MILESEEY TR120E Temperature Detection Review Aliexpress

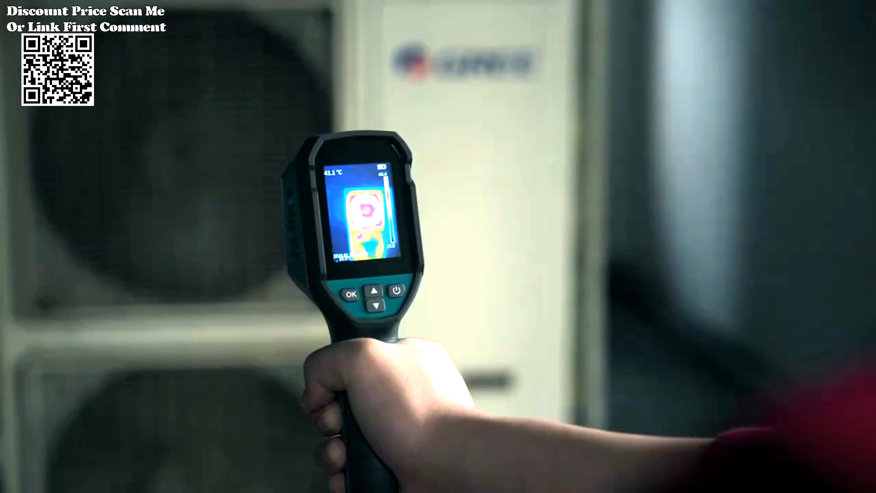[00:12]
the millis tr 120e temperature detection with its remarkable 120 90 resolution
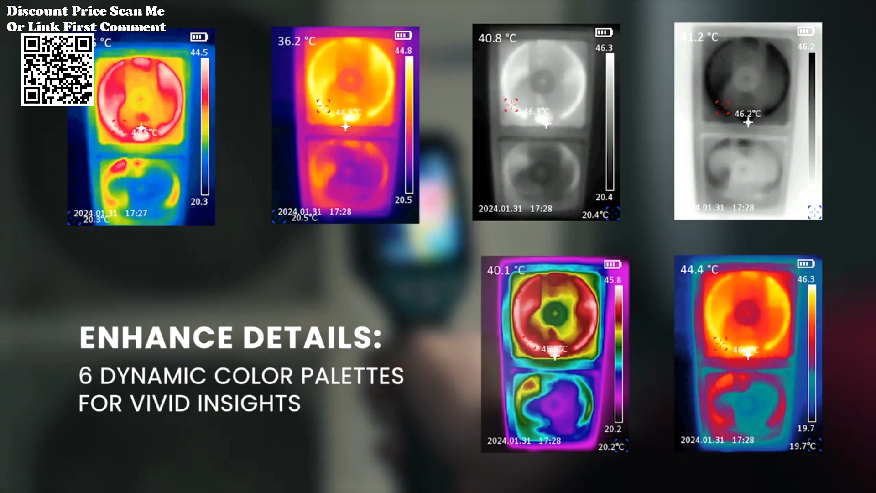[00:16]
analysis detector emerges as a beacon of innovation
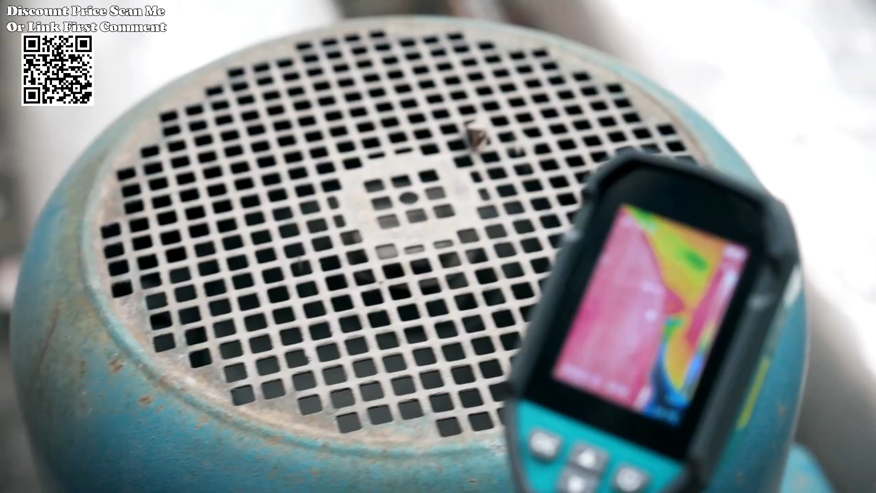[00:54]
or a malfunctioning diode no anomaly escapes its discerning gaze
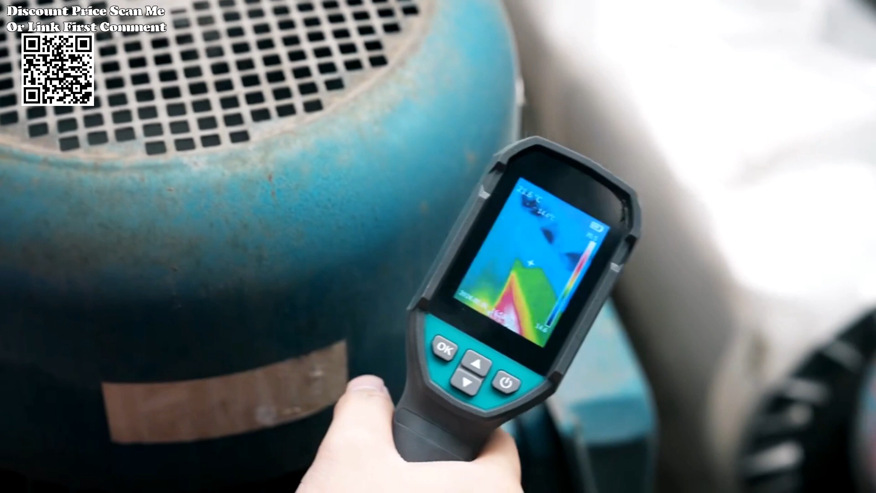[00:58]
the millis tr 120e temperature detection with its remarkable 120
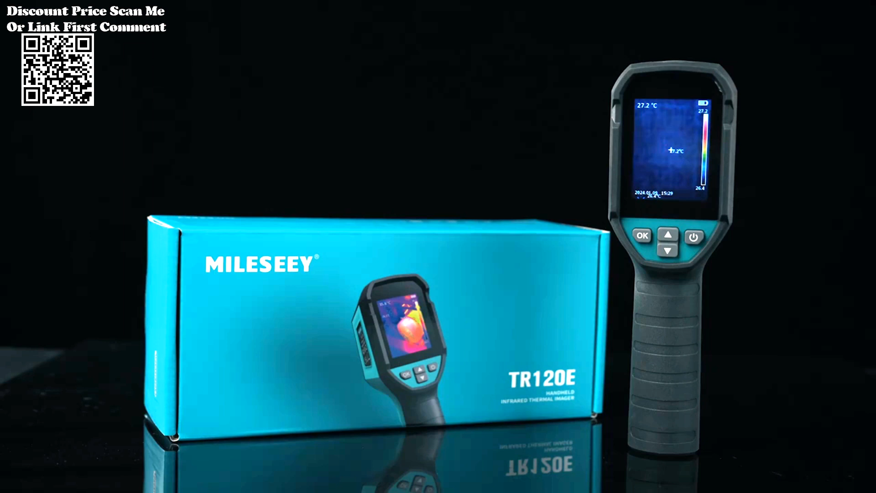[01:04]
90 resolution analysis detector emerges as a beacon of innovation from pcb repair to
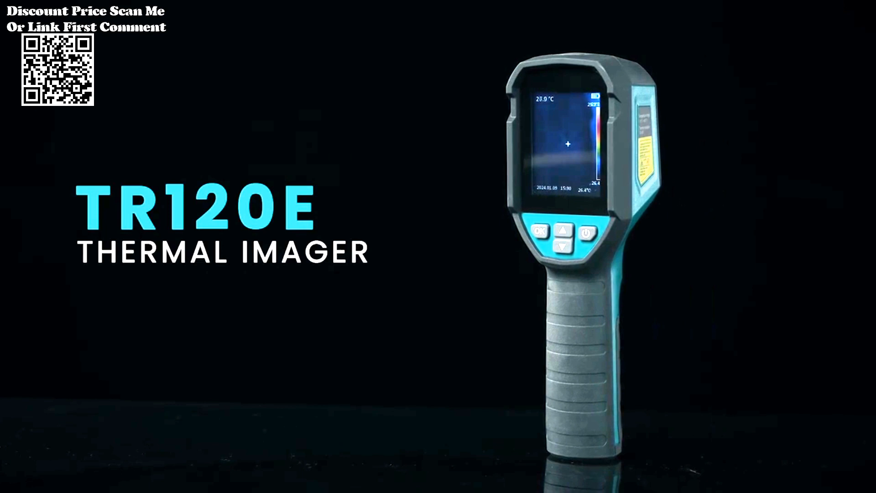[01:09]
fault detection in the realm of electronics where
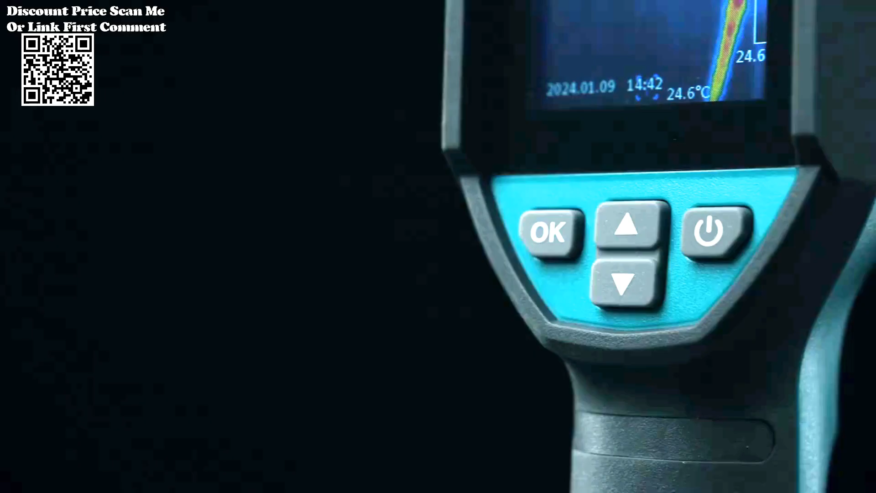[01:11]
precision reigns supreme the millis tr
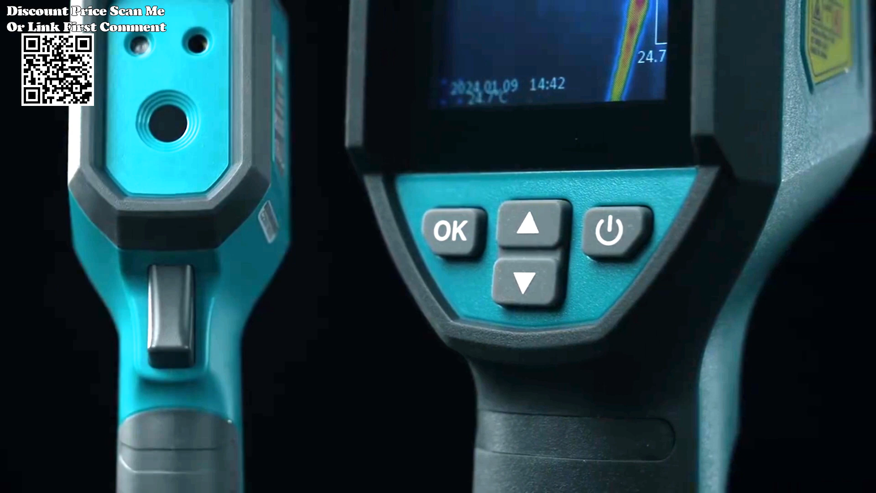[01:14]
120e emerges as a game changer with its cutting edge temperature detection capabilities and unrivaled
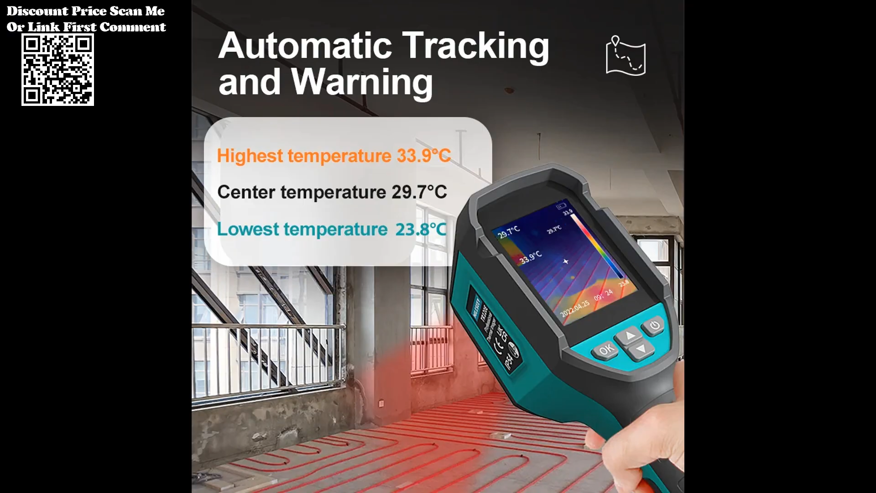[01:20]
resolution analysis it revolutionizes pcb repair and fault detection
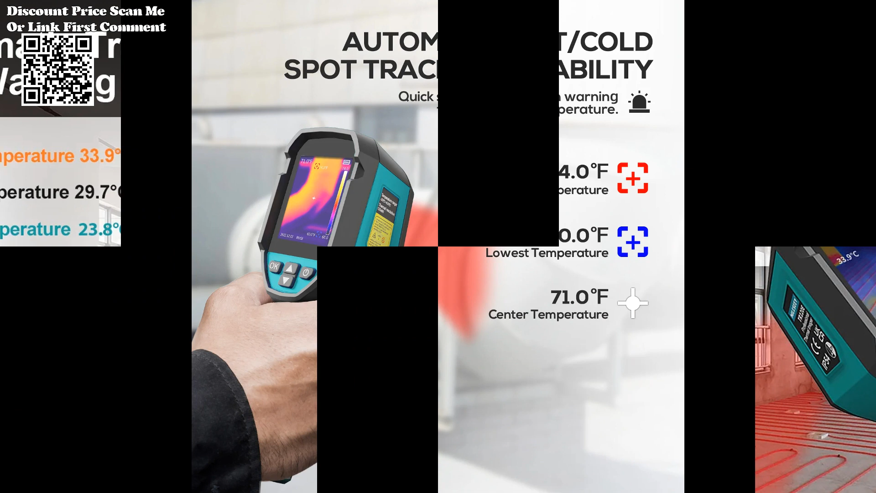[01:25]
empowering technicians to navigate the intricate circuits of modern technology with confidence and efficiency